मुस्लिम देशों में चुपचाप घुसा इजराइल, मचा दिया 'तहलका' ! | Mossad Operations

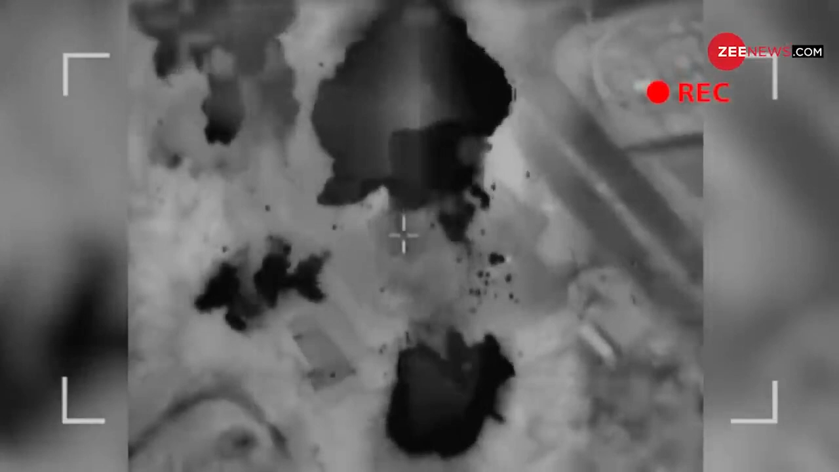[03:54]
के बेहत महतुपूर्ण परमाणू सायंत नतांज में रहस्मे तरीके से हमला कर दिया
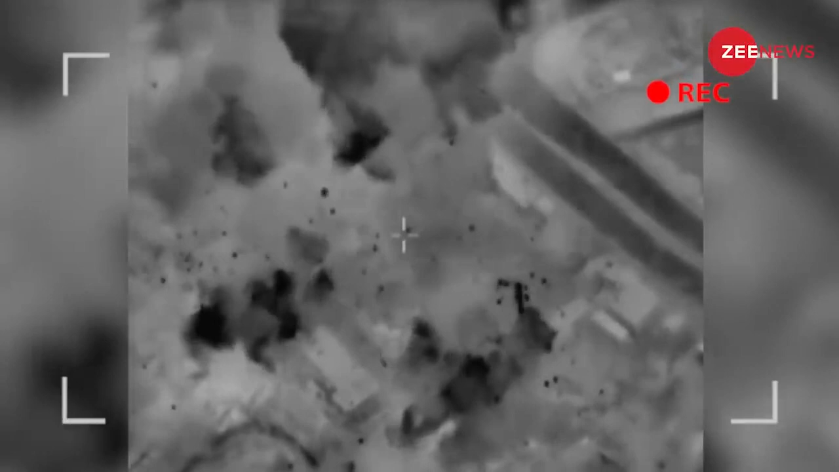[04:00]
यह धमाका इतना शक्तिशाली था कि इस विस्पोर्ट से अत्यांत सुरक्षा घेरे में रहने वाले
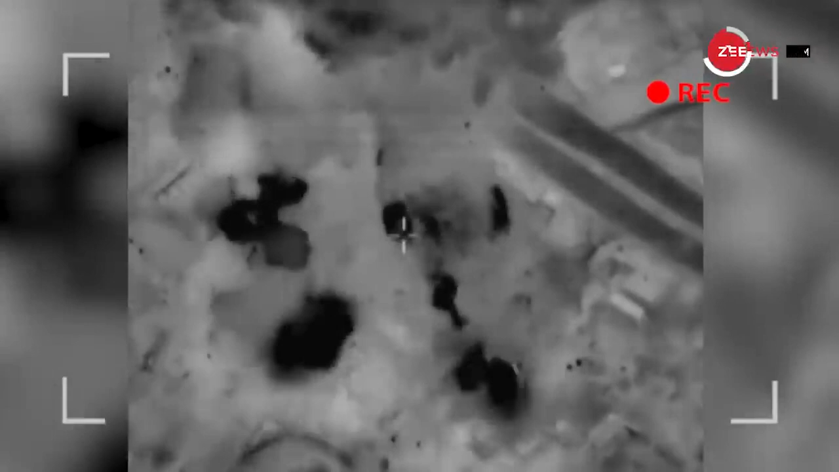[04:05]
परमाणू सायंत्र का आंत्रेक पावर सिस्टम तबाह हो गया और इरान का परमाणू कारक्रम करीब 9 महीने के लिए पीछे चला गया